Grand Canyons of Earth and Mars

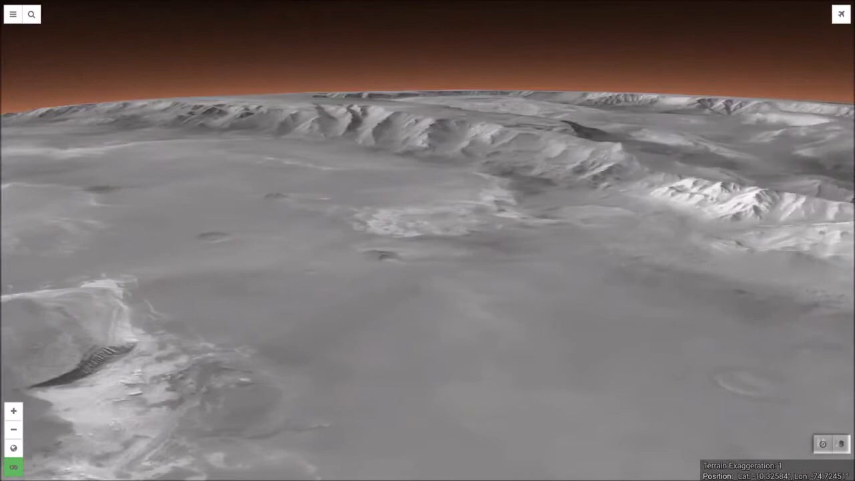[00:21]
Valles Marineris, and it is interesting to compare Mars's canyon with ours.
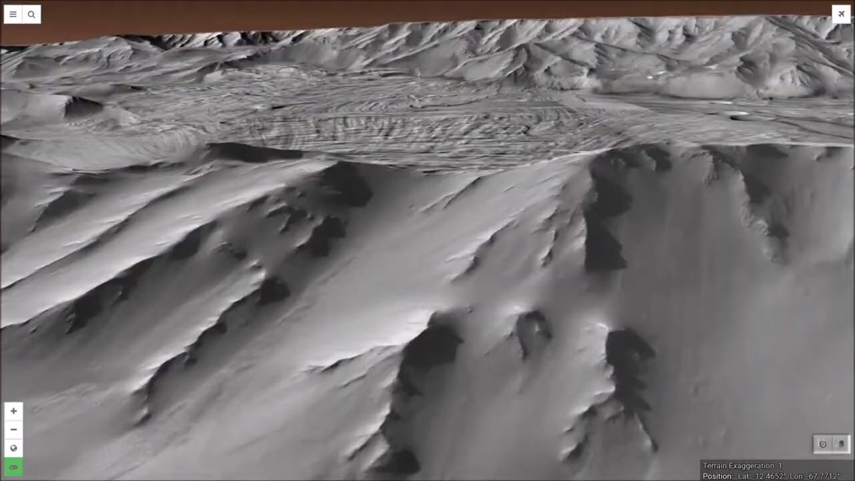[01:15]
Similarly, Valles Marineris displays numerous layers,
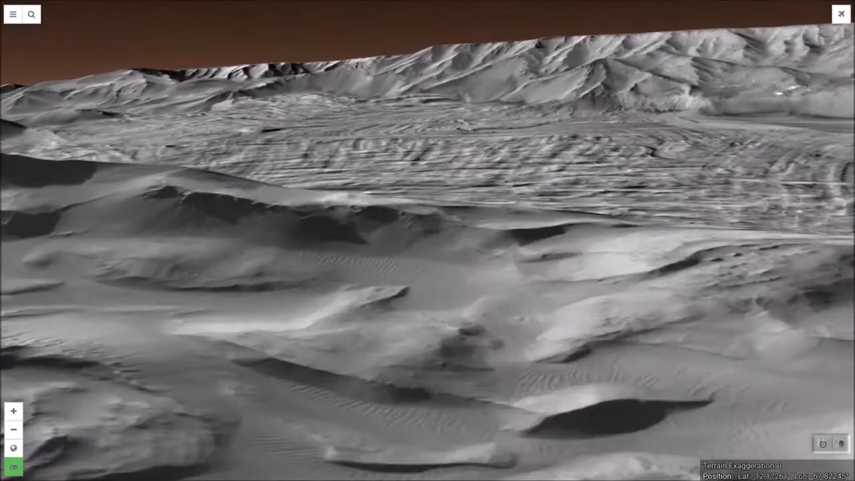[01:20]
including lake floor sedimentary deposits laid down in Mars's distant, watery past.